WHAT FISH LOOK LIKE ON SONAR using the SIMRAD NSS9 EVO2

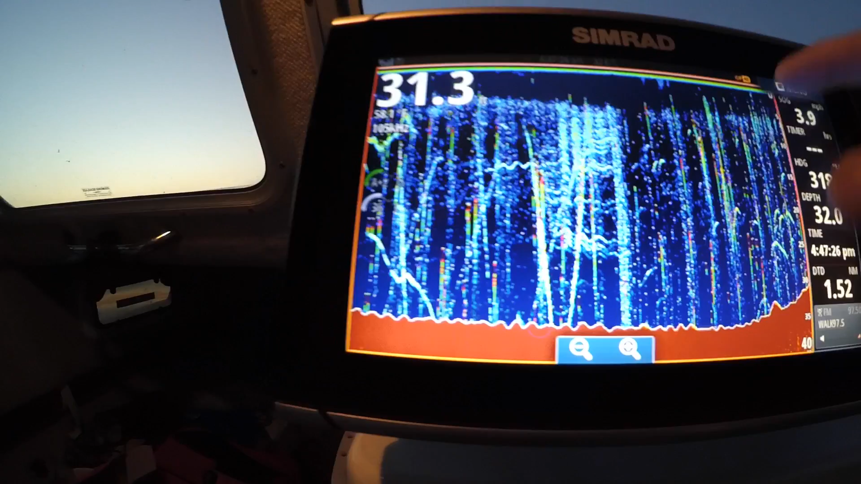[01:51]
Menu, View, A-scope And there's A-scope Again,
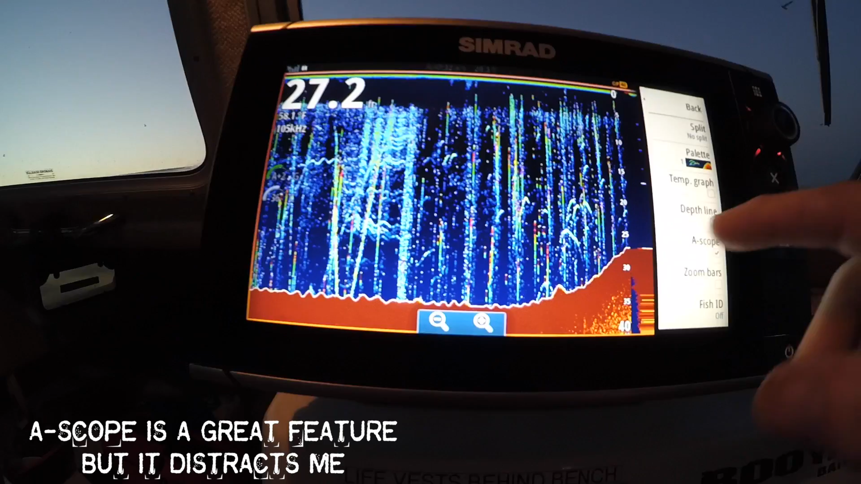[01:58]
it kind of gets me a little I don't like it I just don't like A-scope
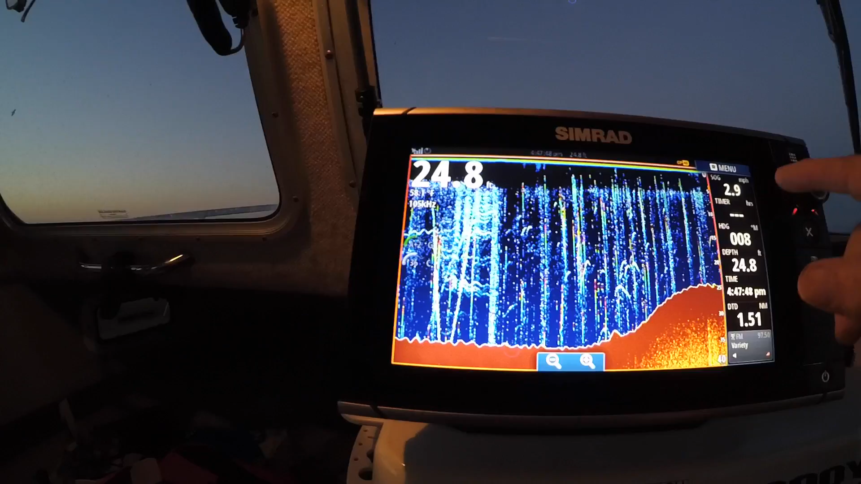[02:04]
Alright, let's do this Show the whole screen for these fish now Back of that
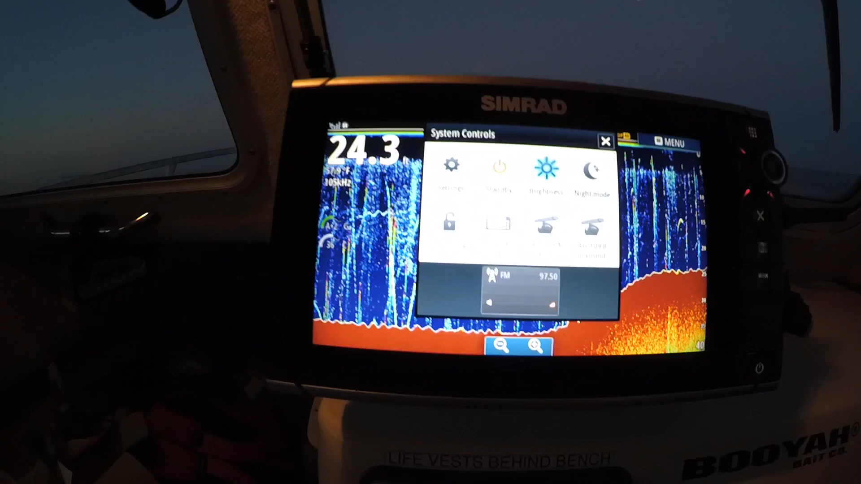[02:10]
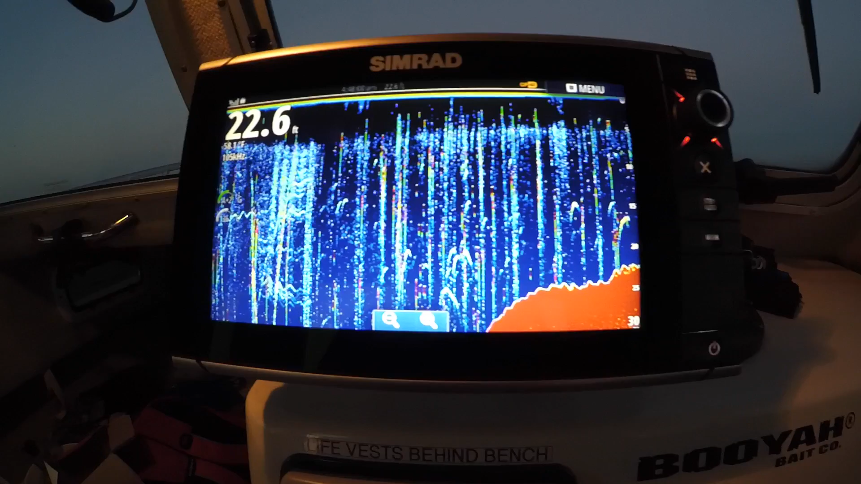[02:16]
On screen: depth 22.6 ft
Alright, couple of fish under the boat Nothing crazy though Captain Gary, that was the Fishing Hall of Fame texting you again Oh my god, he's so obnoxious Guys, on top of him right now Who even watches these videos Drop it, drop it, drop it
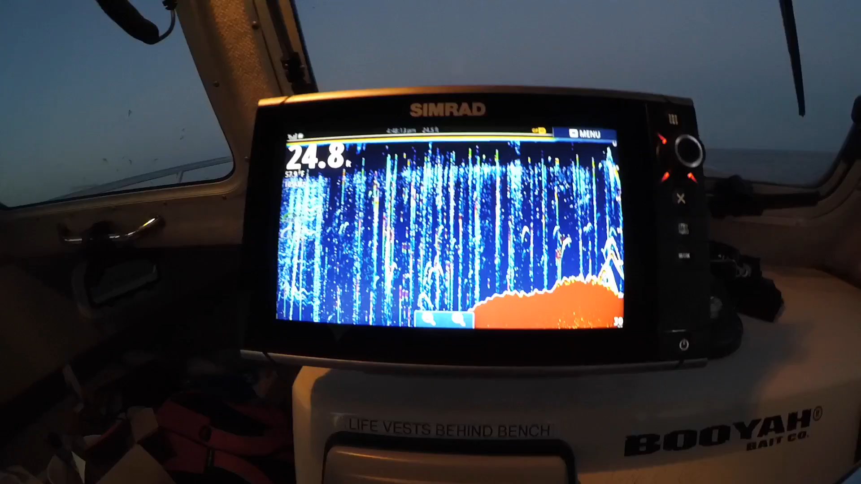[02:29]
Down the bottom To the bottom To the bottom and up Hit the bottom and reel up
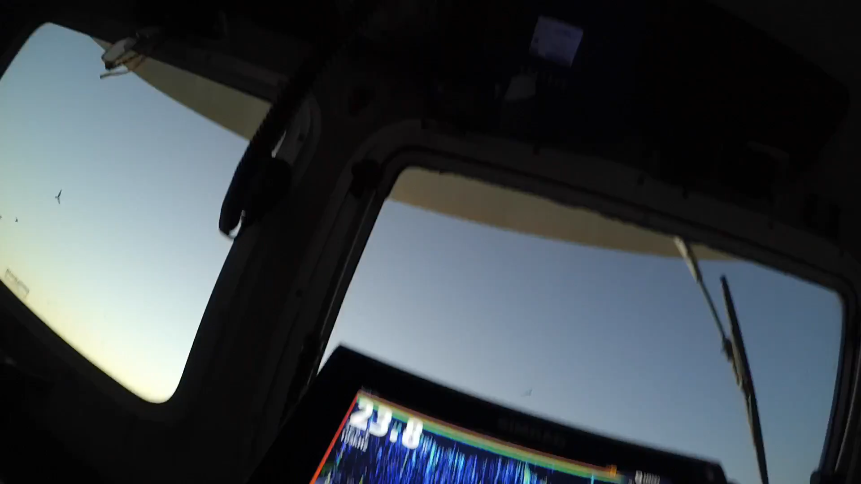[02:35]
There's the bass right there Nice fish guys Alright,
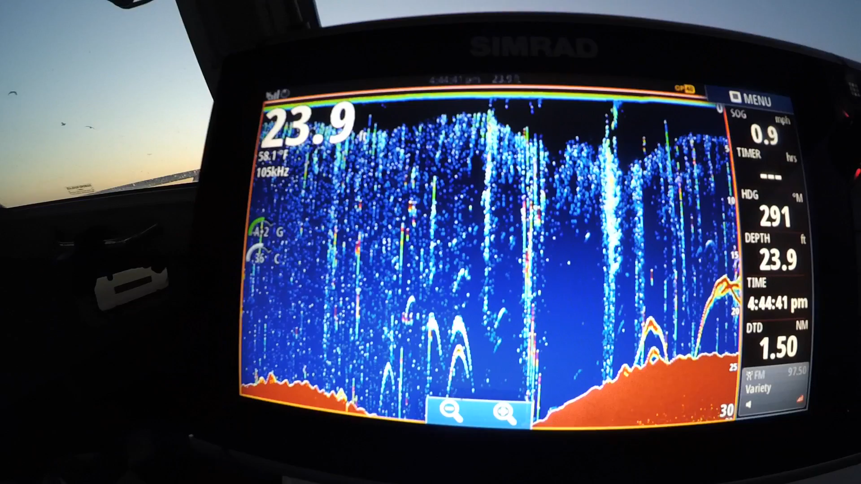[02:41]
On screen: depth 23.9 ft, water 58.1°F
we've changed A lot of fish under the boat now Once you get a bite
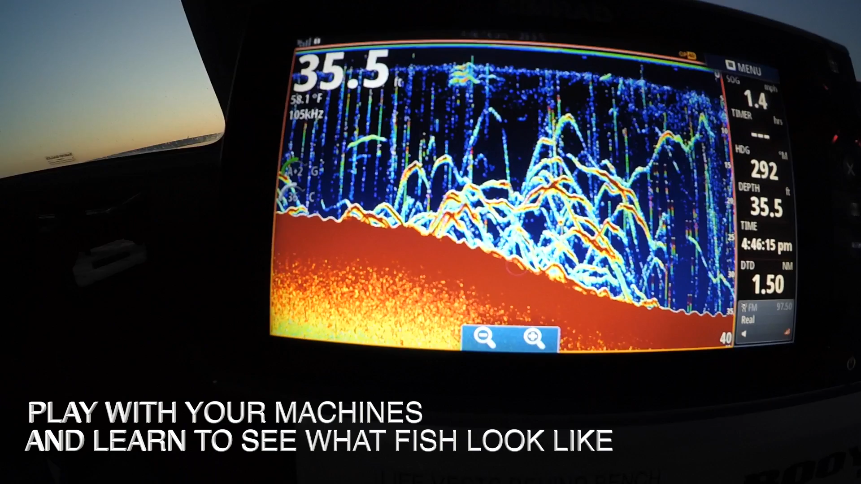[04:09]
On screen: depth 35.5 ft, water 58.1°F
crew to drop on them Alright If you look in the video here You'll see that The arcs of big fish Are big arcs I'm running it Simrat NSS9EVO2 Everybody knows that And I have a TM150 transducer on the back And TM150 transducers have medium chirp Alright So medium chirps returns are longer Okay?
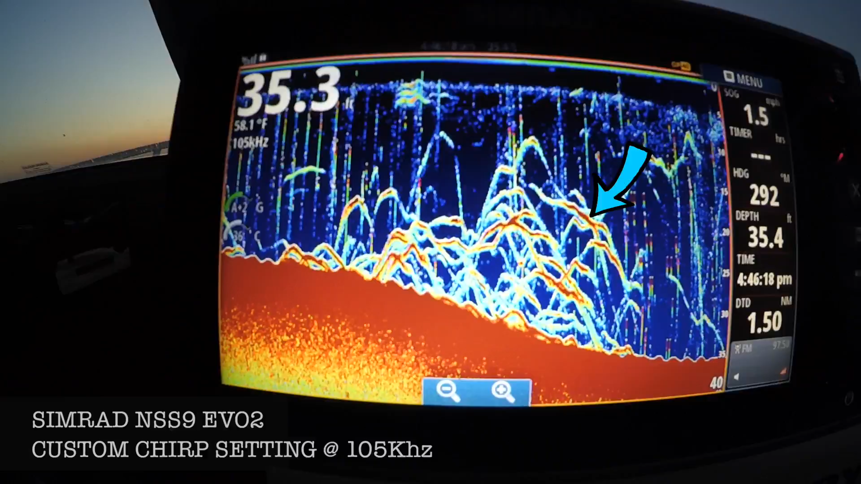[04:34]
On screen: water 58.1°F
Just so you know You'll see some of these returns coming up and down the column That's just fish rising up and down the column So it's not a traditional just arc It's kind of going up and down like that So that's a fish either working up or working down Going after bait No big deal Alright The key is you want to know what these fish look like Alright?
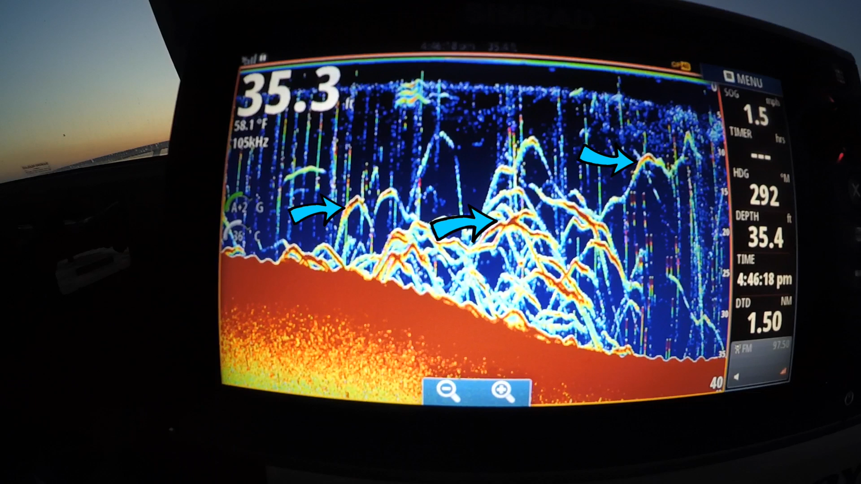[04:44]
On screen: water 58.1°F
And they're long thick returns Very obvious in this This is great target separation You can see every single fish in this school So one thing you have to take into consideration Is the depth of those
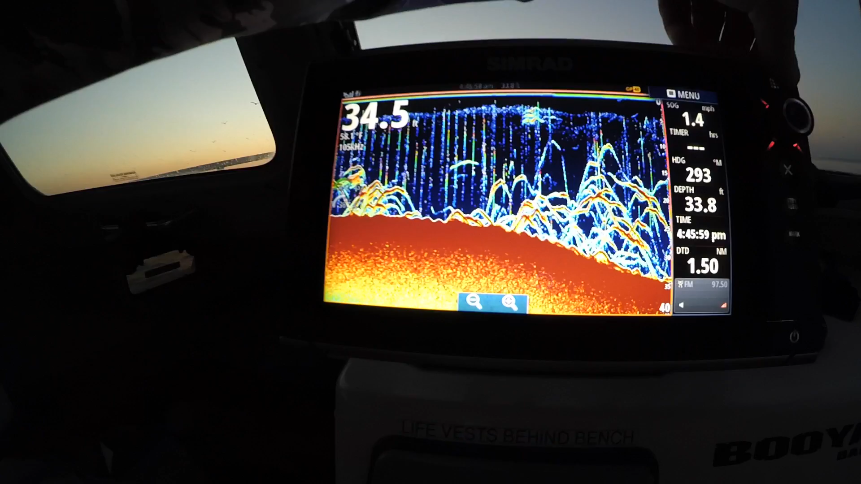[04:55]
fish You'll see the column is yay big These fish are holding only at the bottom of the column So I'm taking